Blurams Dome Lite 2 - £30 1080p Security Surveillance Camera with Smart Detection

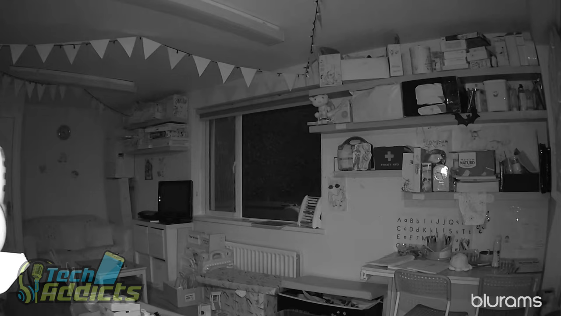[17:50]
It seems to invert The black to white And the white to black There's a bit of dust there Falling in front of it And you can see A bit of a reflection From the LEDs On something plasticky On the far side of the room There On one of the shelves But it's making out A good amount of detail The night vision works Quite nicely It's quite difficult I imagine To get night vision Wrong these days But if we look carefully Toward the window We can see A creepy dude Walking up And having a wee look Through